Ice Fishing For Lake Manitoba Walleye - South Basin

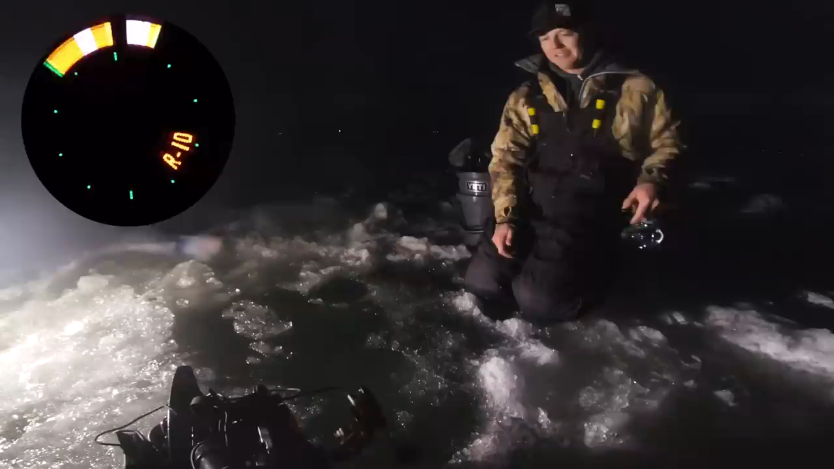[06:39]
Oh, I'm marking. I'm marking. Here we go. This is it. Come on. Yes. Finally. We got us a walleye. Oh, oh, everything's spinning. I can see it. I can see it.
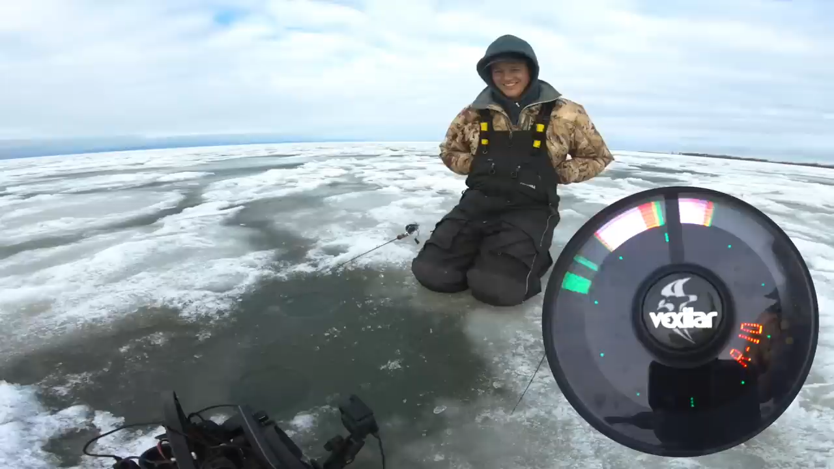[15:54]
Exactly. Oh. There's a fish looking at me. Fish looking at me. Oh. Yeah. Yeah. Yeah. He's going to eat big Mark. Big Mark. Come on. He's going to eat it right now. Yeah. You're good luck Josh. Nice walleye. First of the day. We got Josh. Who's going to land and prepare this fish for us.